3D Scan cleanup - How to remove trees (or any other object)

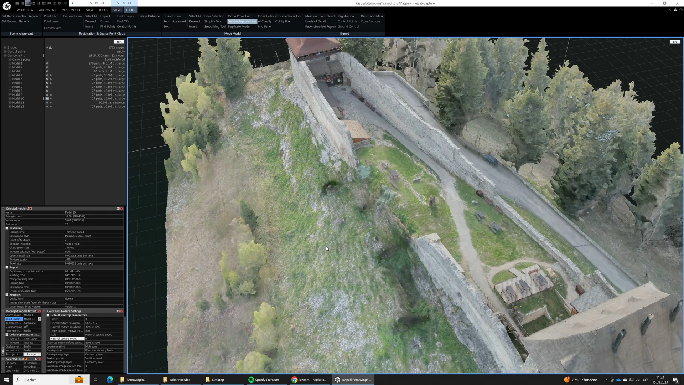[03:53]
shadows of the trees re-projected on the ground. And it looks maybe even worse than the model with the trees re-projected on the ground.
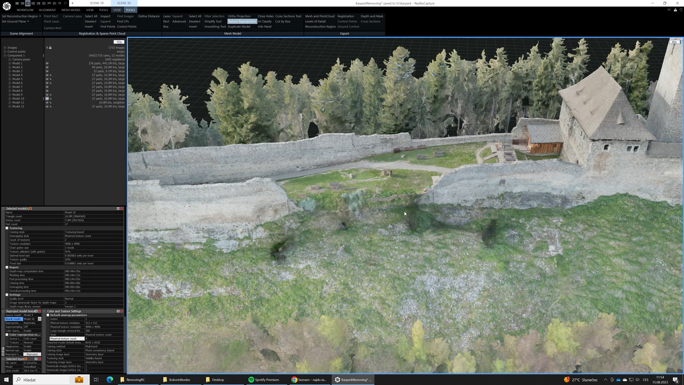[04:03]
But now these spots are much smaller and it's gonna be much easier to retouch them.
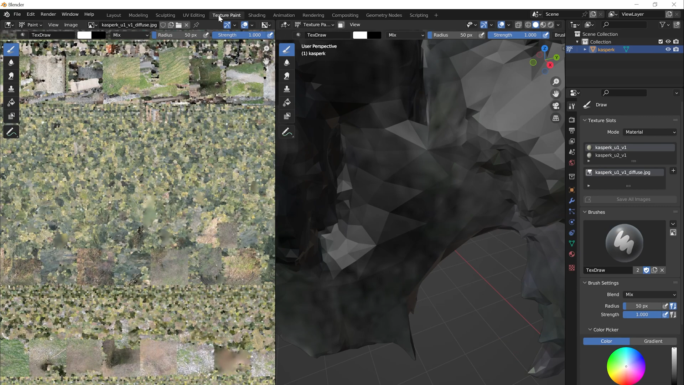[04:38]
Let's turn on viewport shading. We will also brighten the scene a bit up in the World settings.
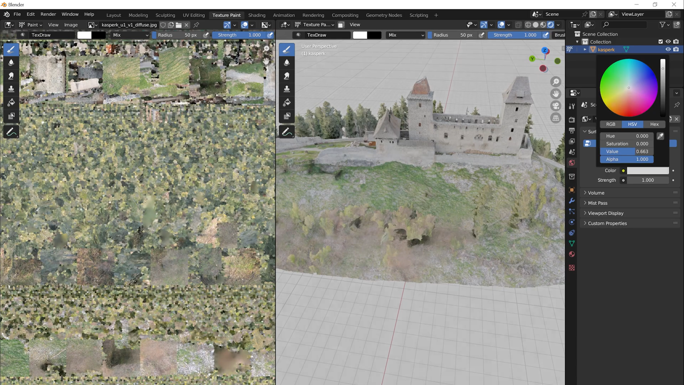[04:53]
Now let's choose the Clone tool. What Clone tool does, as its name suggests,